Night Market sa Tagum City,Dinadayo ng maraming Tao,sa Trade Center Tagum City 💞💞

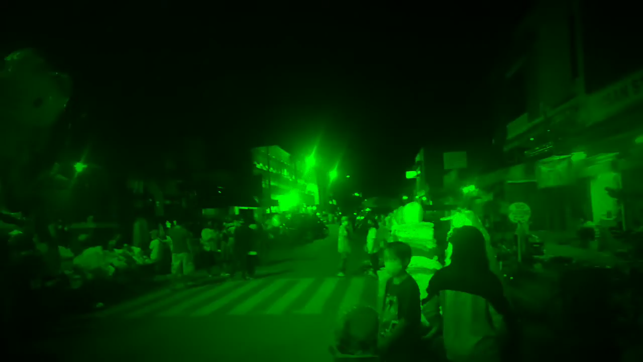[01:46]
clothes at ibat-ibang uri ng mga chinelas at iba pa mga kaibigan.